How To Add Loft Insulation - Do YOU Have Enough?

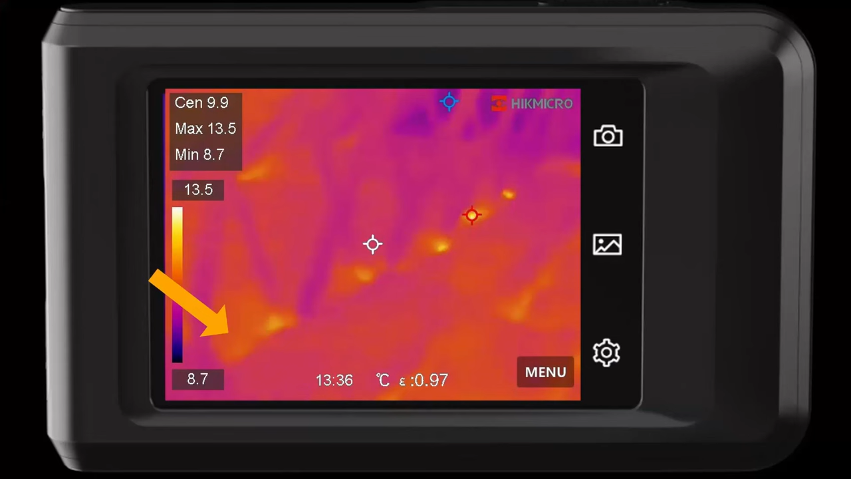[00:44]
On screen: max 13.5°C, min 8.7°C, scale top 13.5°C, scale bottom 8.7°C
You can see these areas here where the rolls of insulation lay next to each other, and these wooden rafters acting as a thermal bridge.
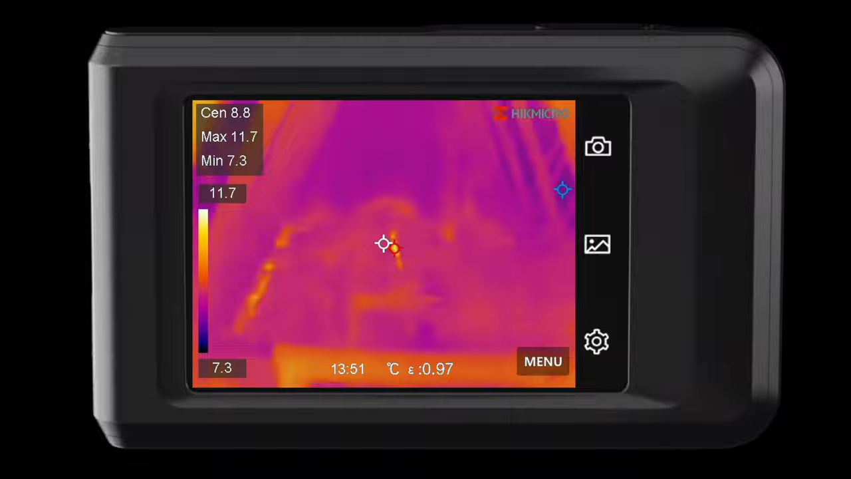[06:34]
Now that these gaps have been covered with the extra 170mm of insulation, these areas of heat loss are significantly reduced, as can be seen here in these thermal images.
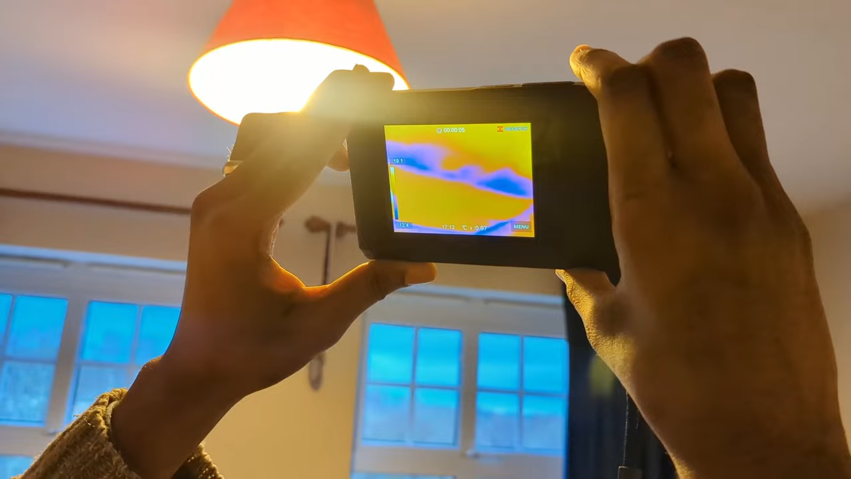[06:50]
This linear blue and colder area seen here represents a joist creating a thermal bridge where heat is allowed to escape through the joist, creating a bridge between the warm ceiling and cold loft space.